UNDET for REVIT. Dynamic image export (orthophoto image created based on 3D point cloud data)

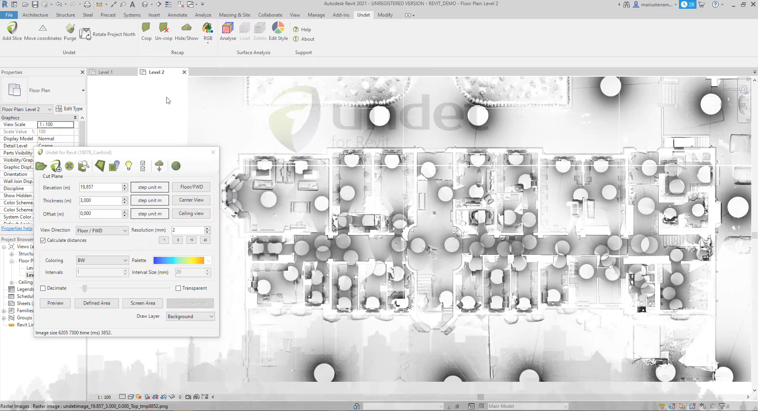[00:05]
Undeat for Revit – Dynamic Image Export With Undeat for Revit plugin, you can easily convert your point cloud into dynamic images and export it to the DWG file.
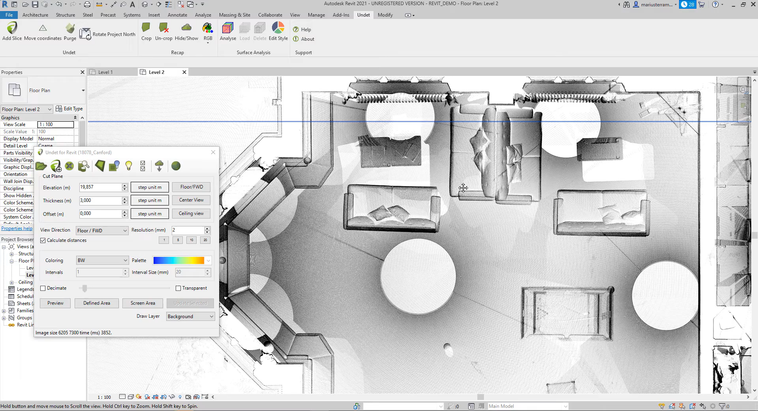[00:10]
Undeat dynamic views are lighter than point clouds and have an even better view.
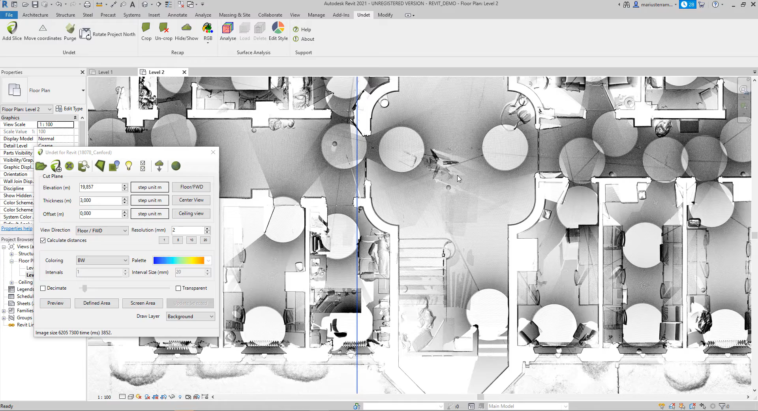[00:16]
When you created the dynamic image of the existing situation, go to File to Exports to CAD Formats and select DWG. In DWG Export dialog press 3 dots to open Export Setup Settings.
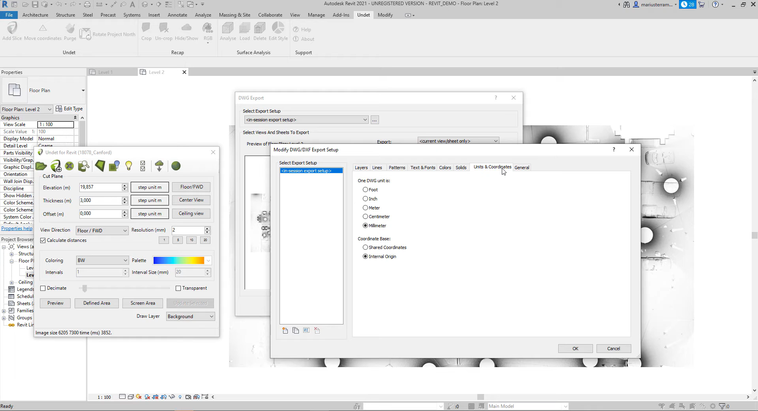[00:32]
Select Units and Coordinates tab and set DWG units and required coordinates system.
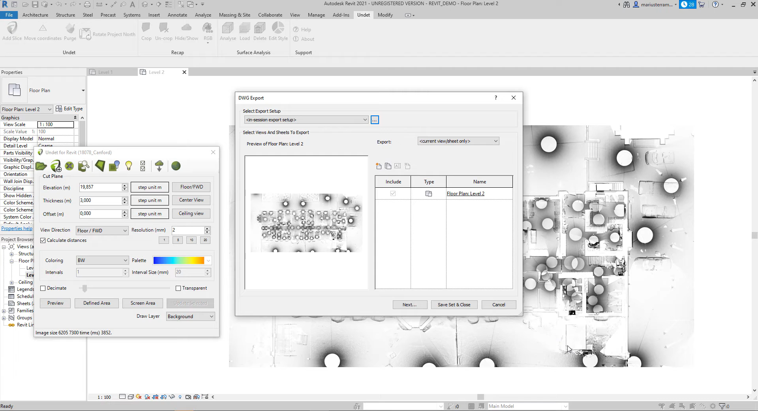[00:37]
Press OK and in Main dialog select Next, and set location to save DWG data.
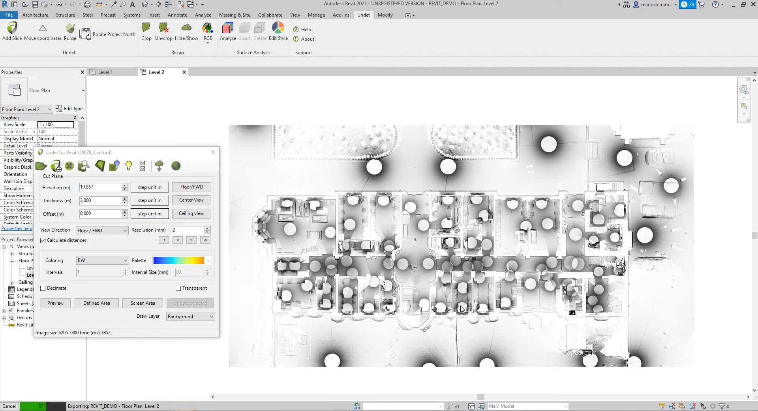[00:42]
Near to save DWG location will be raster images. Raster images take a dozen times less space compared to point clouds. You can send raster images by